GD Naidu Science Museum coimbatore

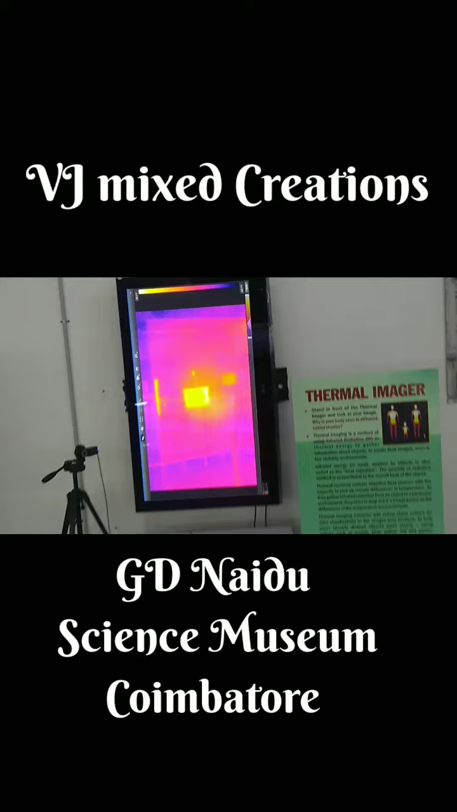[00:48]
This is thermal imager. Let's see how thermal imager is.